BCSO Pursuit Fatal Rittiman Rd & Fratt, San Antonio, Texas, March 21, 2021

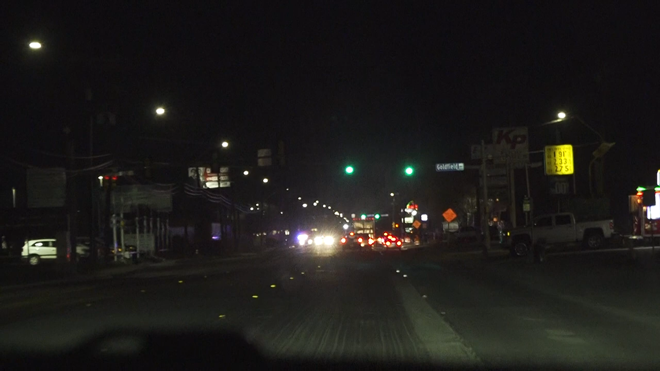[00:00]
that was a dollar general, the high rate of speed was coming through the corner. Speeds are at 57 right now. We're headed northbound.